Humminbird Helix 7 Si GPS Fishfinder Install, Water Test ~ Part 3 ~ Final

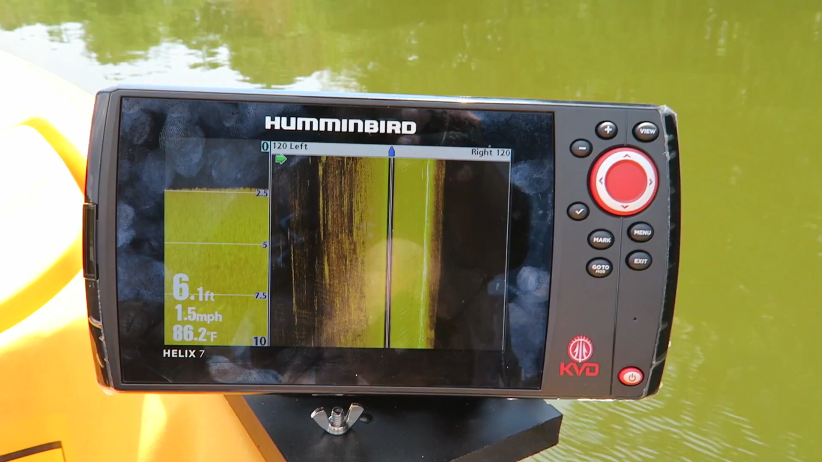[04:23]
On screen: depth 6.1 ft, water 86.2°F, speed 1.5 mph
Right there's my side scan, and I have the bank right there beside me on the right side. So I'm coming up on a cove.
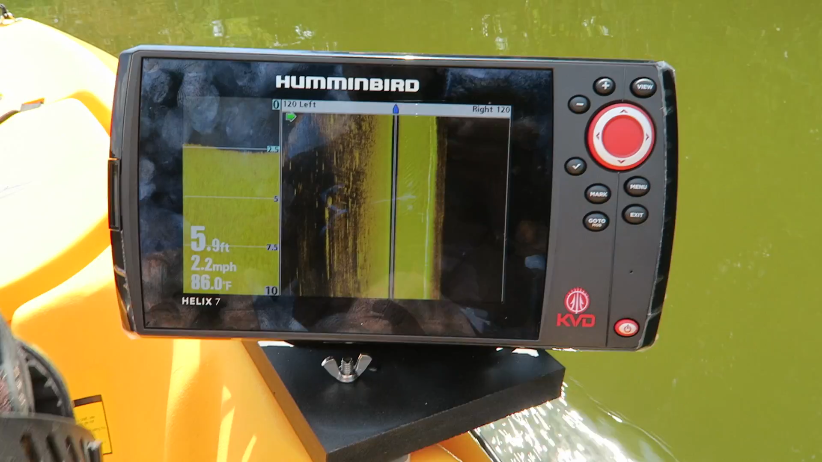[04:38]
On screen: depth 5.9 ft, water 86.0°F, speed 2.2 mph
I want to see what the side scan does. What it looks like when I come up on this cutout cove, which is right here.
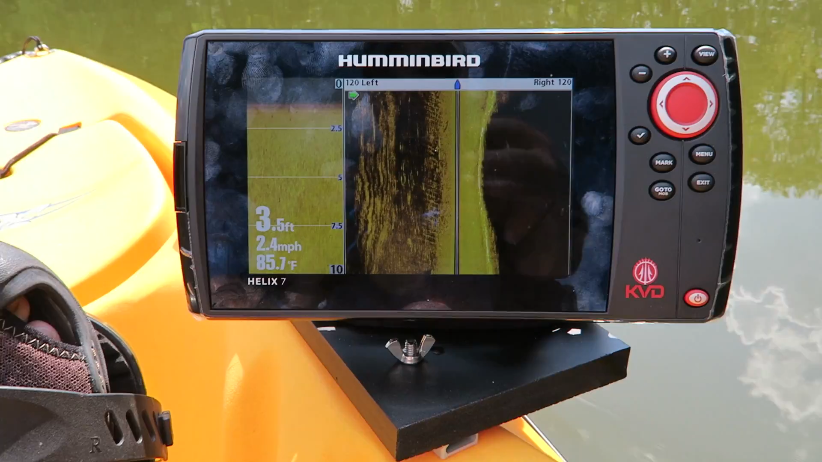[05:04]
On screen: depth 3.5 ft, water 85.7°F, speed 2.4 mph
So there's the cove right there. Let me get 90 degrees to it.
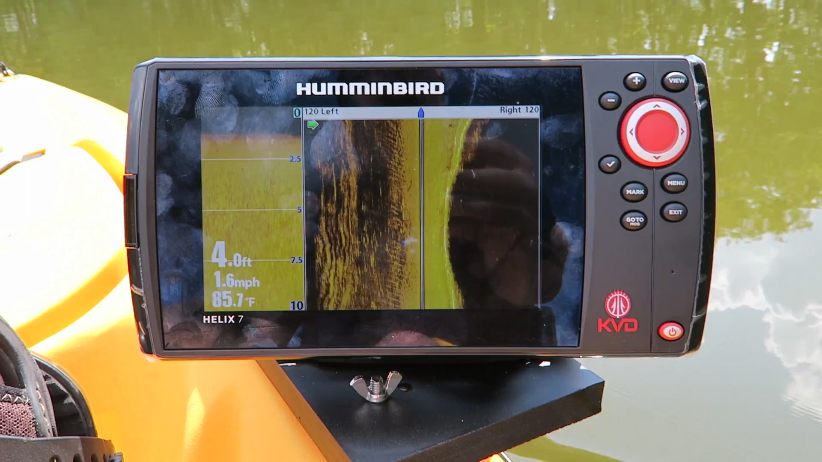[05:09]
On screen: depth 4.0 ft, water 85.7°F, speed 1.6 mph
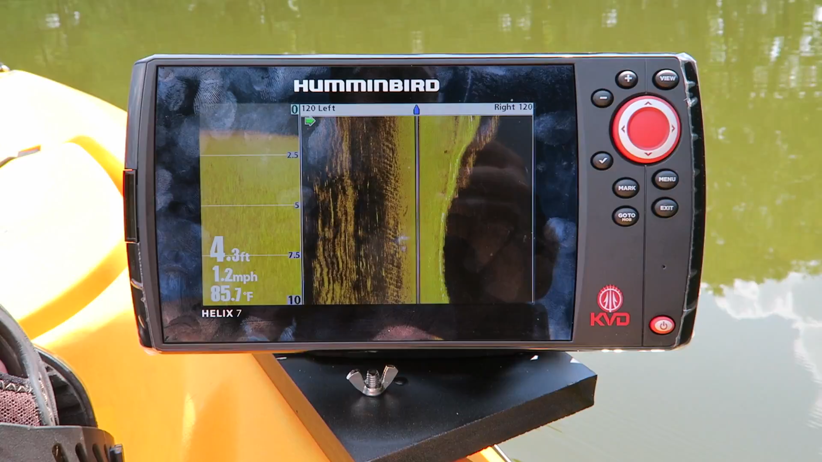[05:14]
On screen: depth 4.3 ft, water 85.7°F, speed 1.2 mph
Honestly, I don't yet know what I'm looking at as far as the side scan and stuff goes, so it's all going to be a learning process.
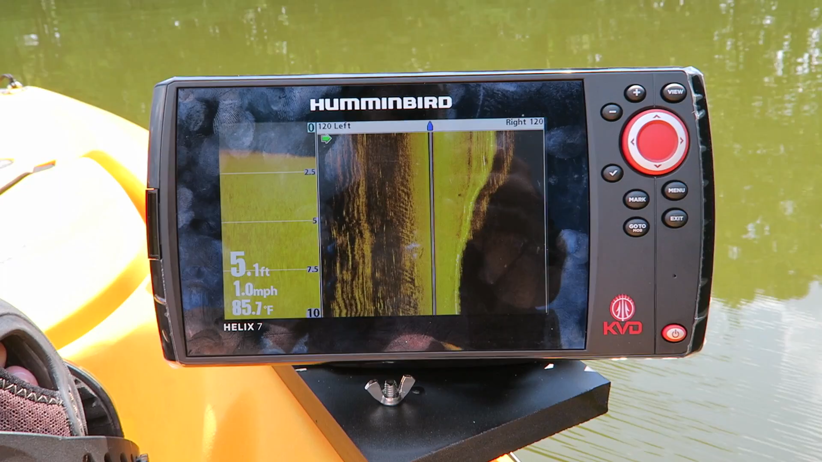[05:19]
On screen: depth 5.1 ft, water 85.7°F, speed 1.0 mph
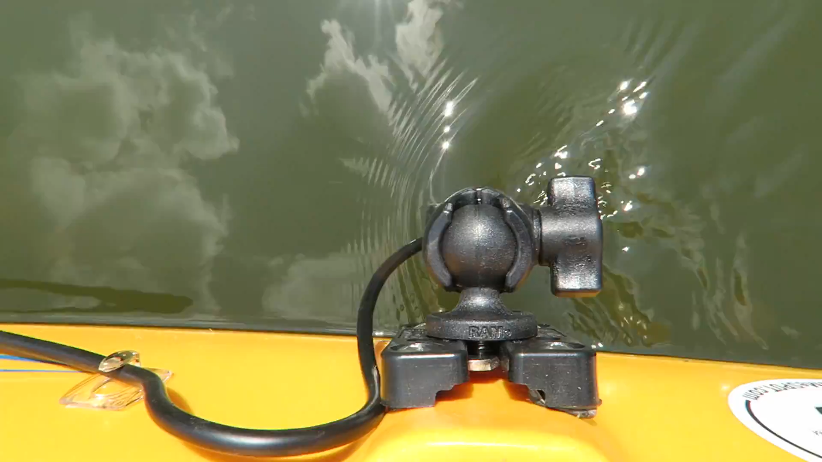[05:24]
All right, here's what my setup looks like in the water. And it does create a little bit of turbulence as I pedal. So you can see that the way I have it set up. Well, look at that. I have no idea what that is.
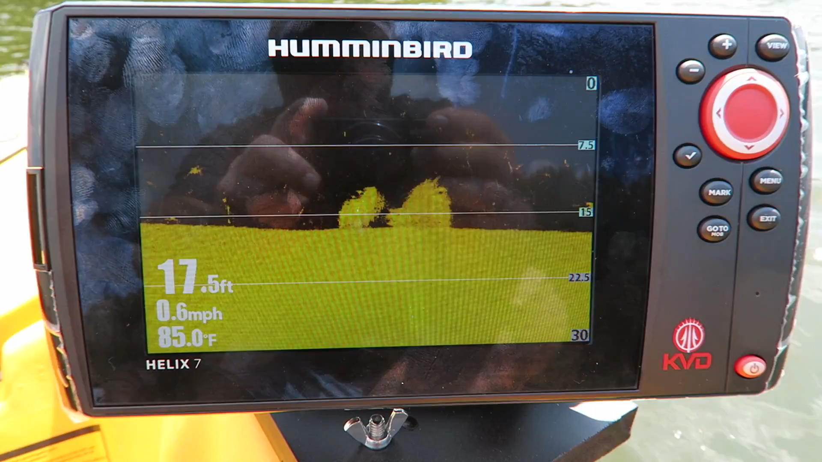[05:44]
On screen: depth 17.5 ft, water 85.0°F, speed 0.6 mph
I guess it's some sort of a stump or a bush, but I definitely marked it as a waypoint so I can fish it later.
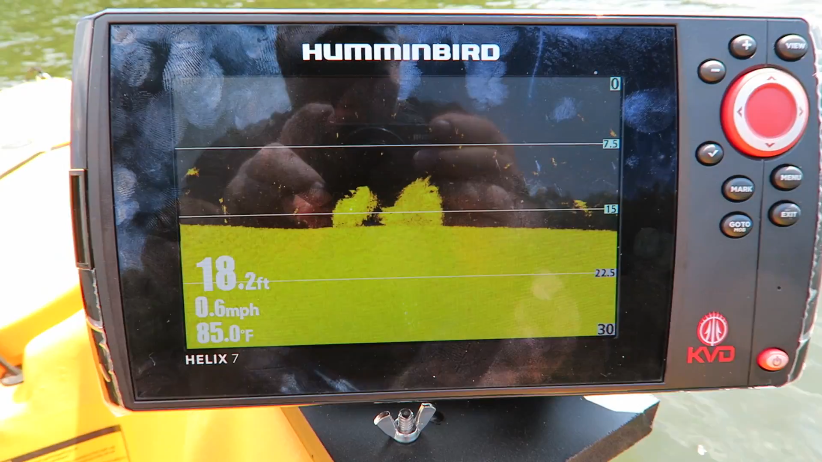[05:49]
On screen: depth 18.2 ft, water 85.0°F, speed 0.6 mph
The last time I was here, I fished this area where I'm at right now, just off of a point, and caught several fish. Didn't really know why. I figured there was something out here, but now I think I know why I was catching fish at this particular spot.
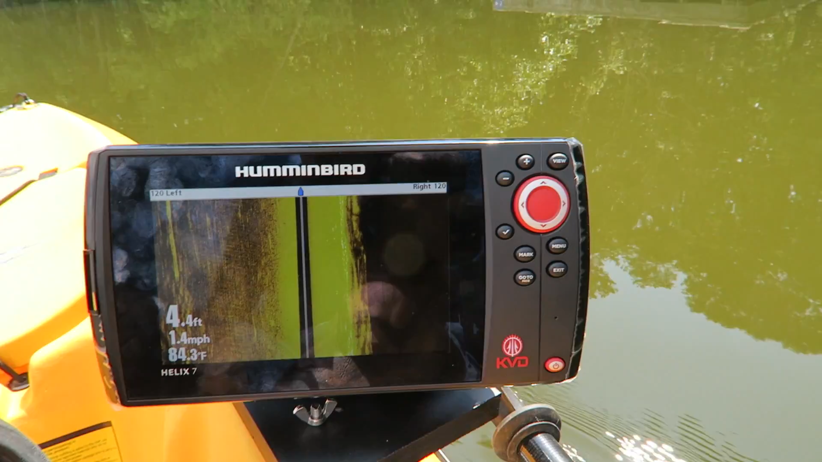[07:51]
On screen: depth 4.4 ft, water 84.3°F, speed 1.4 mph
All right, it should start to come up here any second. Something should show. All right, well,
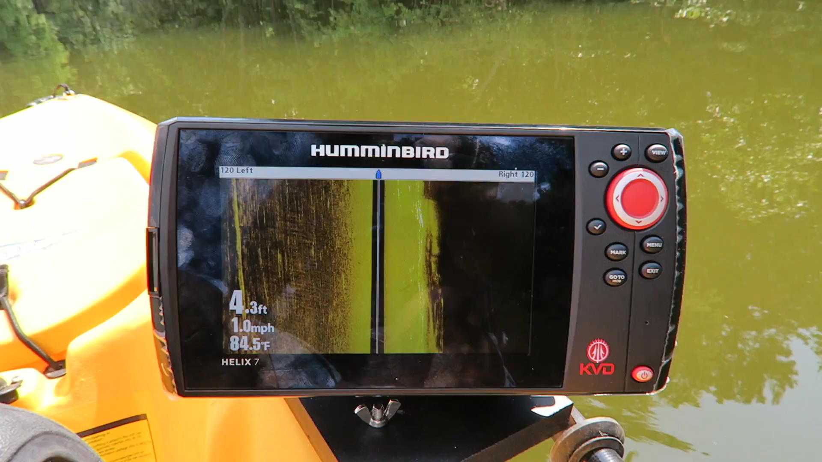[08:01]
On screen: depth 4.3 ft, water 84.5°F, speed 1.0 mph
apparently it's not going to show very well because it is a floating dock and there's nothing under it. Okay, there was a little indention there. I think that was it.
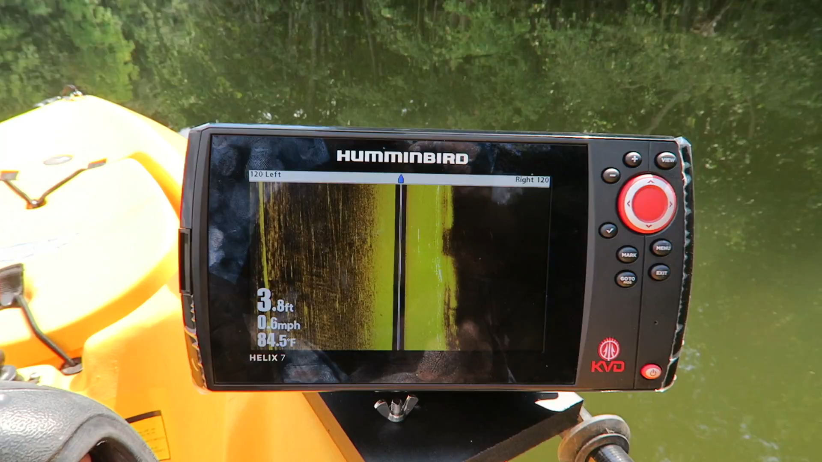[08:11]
On screen: depth 3.8 ft, water 84.5°F, speed 0.6 mph
Yeah, that was it. That little indention that you see, that was the floating dock.
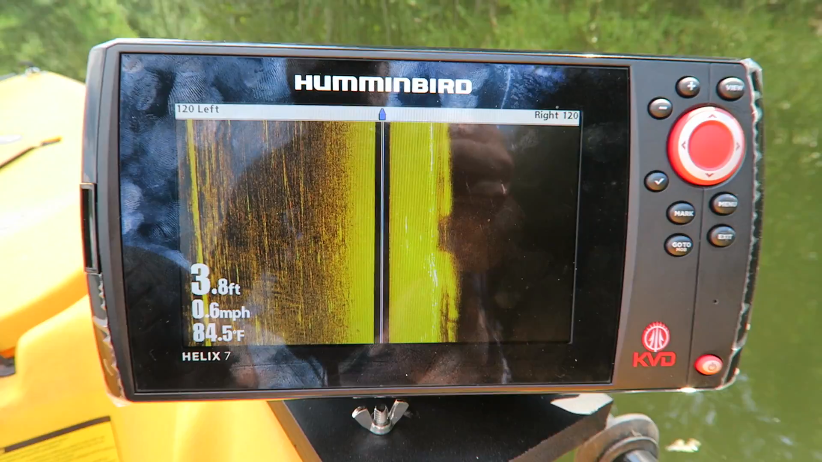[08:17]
On screen: depth 3.8 ft, water 84.5°F, speed 0.6 mph
Check it out. Isn't that beautiful?